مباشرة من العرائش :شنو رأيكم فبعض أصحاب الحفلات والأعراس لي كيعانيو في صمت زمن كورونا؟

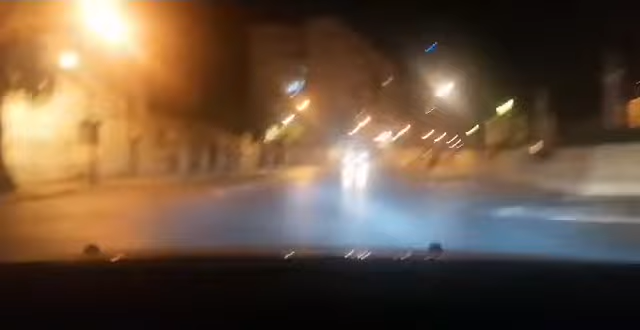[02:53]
المدخول ديالو اليومي، يعني من تما كيجيب القوت اليومي عفوا. هاي يوسف تحياتي لك، مرحبا بك. هذا شارع عمر بن عبد العزيز بمدينة العرائش. معاد من سيدي سليمان تحياتي لك، مرحبا. إذن كما قلت متبعين الأوفياء، هاد الناس هادو اللي كيعانيو صمت للأسف الشديد، وبدون